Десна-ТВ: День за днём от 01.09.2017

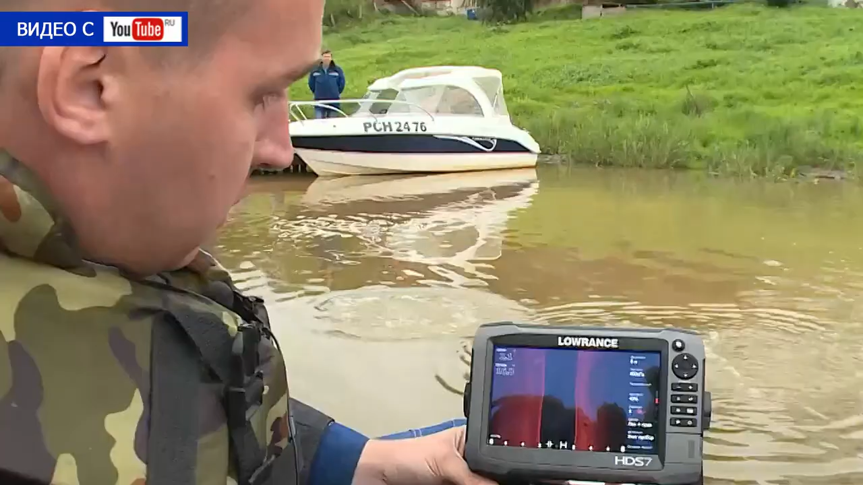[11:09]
Он позволяет оперативно обследовать дно на большой территории в поисках утонувших людей и предметов,